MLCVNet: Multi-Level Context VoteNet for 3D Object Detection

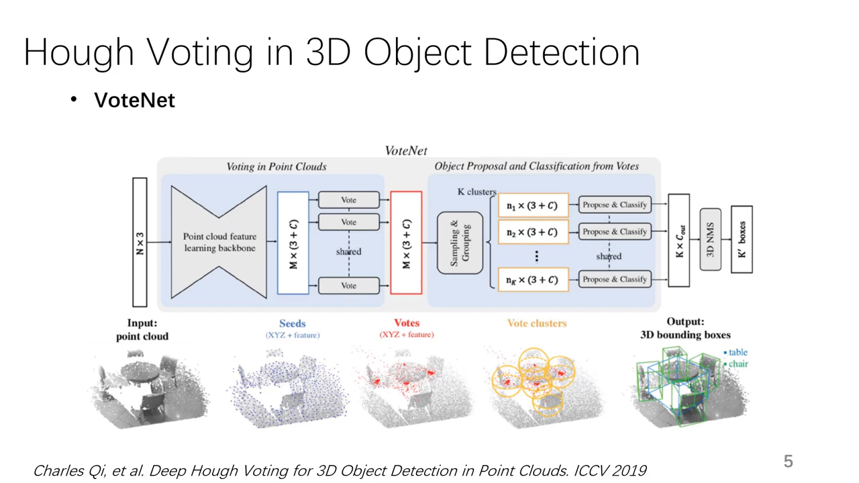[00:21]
This is the architecture of VoteNet.
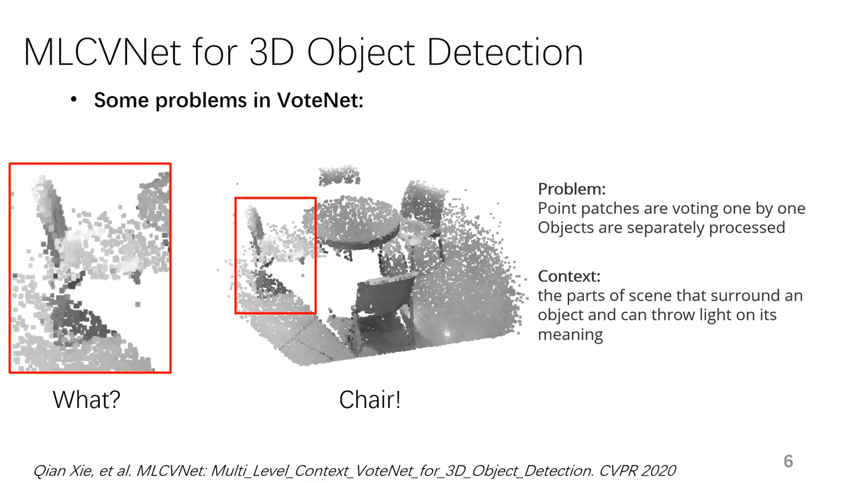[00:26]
However, we need to consider the context information in 3D scenes.
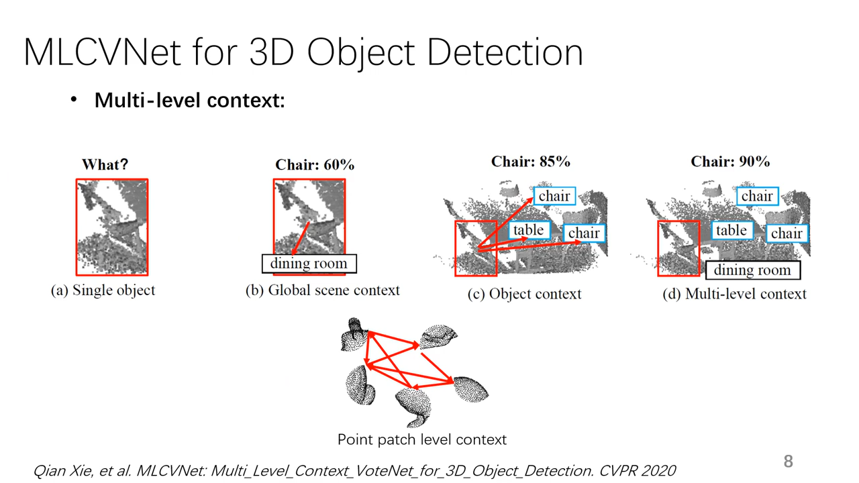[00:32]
Actually, context information here can be seen as the relationship between elements.
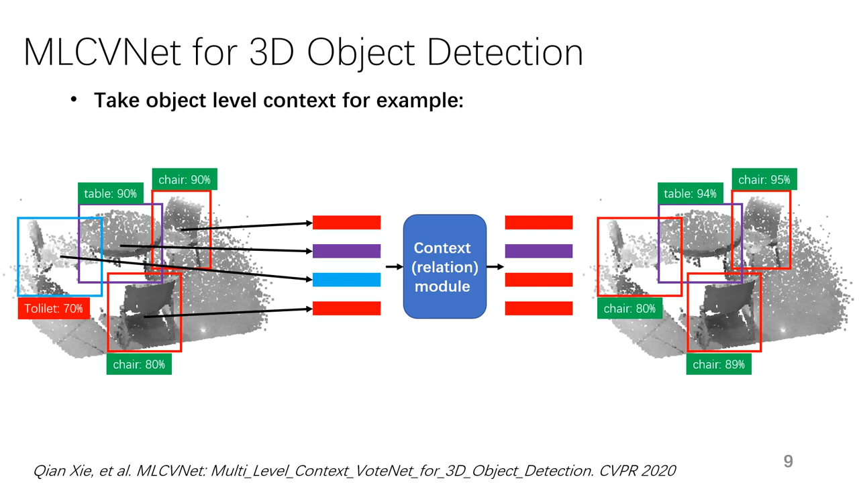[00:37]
If you know the surrounding objects, the detection results could be more accurate.